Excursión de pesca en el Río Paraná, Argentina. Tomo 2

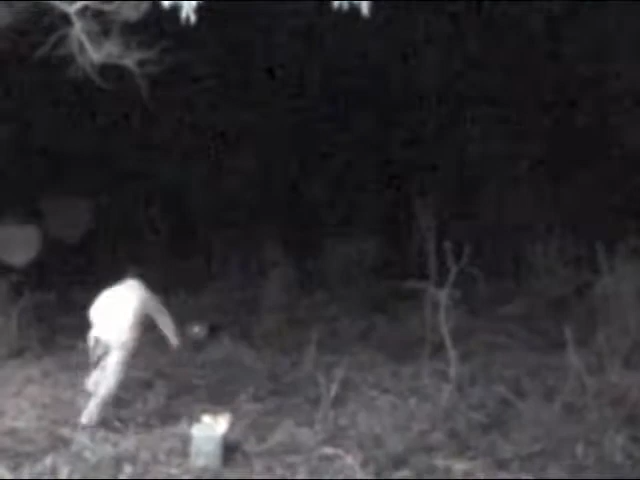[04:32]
Espérate los huevos. En que el 15, ahí lo tiene. Ahí está, ahí está. No. Ahí la agarró. Tan rápido, corre.
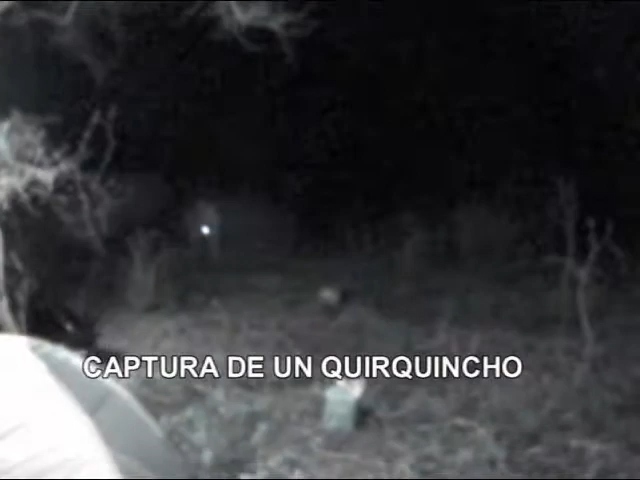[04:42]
Sí, mira, mira, mira. Ahí cayó la parrilla.